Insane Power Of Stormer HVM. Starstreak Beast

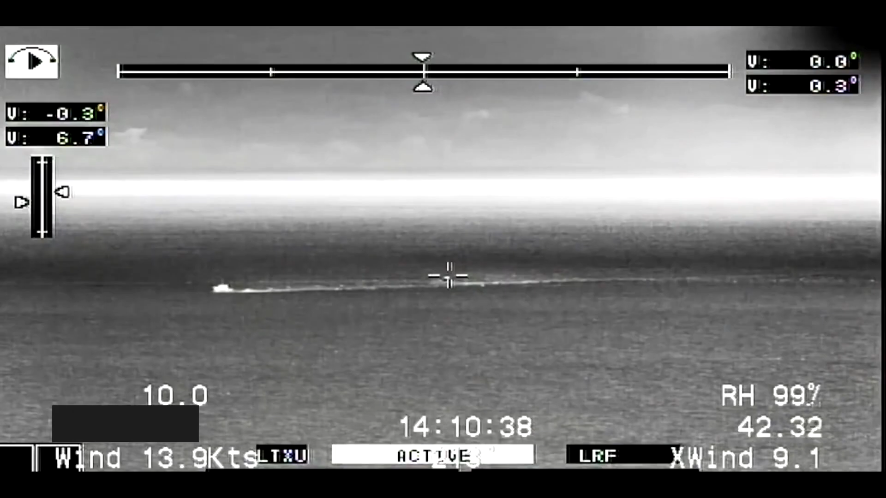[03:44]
The Starstreak also has a semi-automatic line-of-sight laser beam riding guidance.
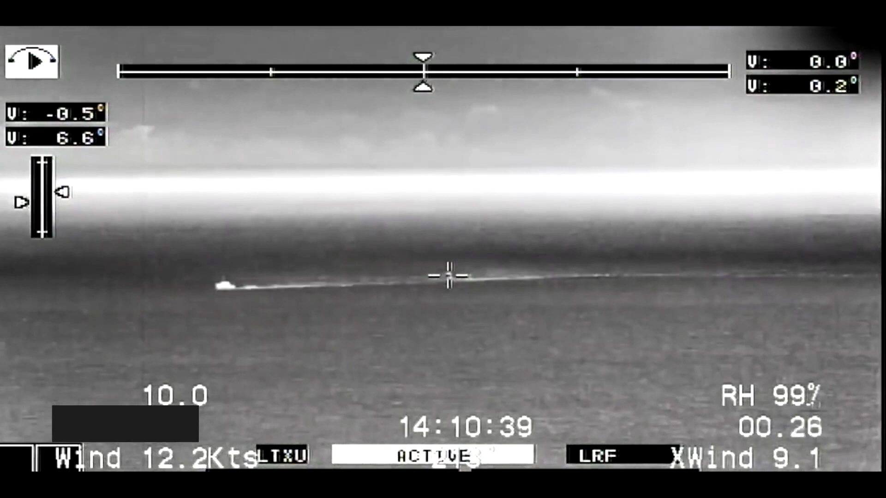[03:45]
Missiles are guided on the target by the operator, who tracks the target using the optically stabilized sight.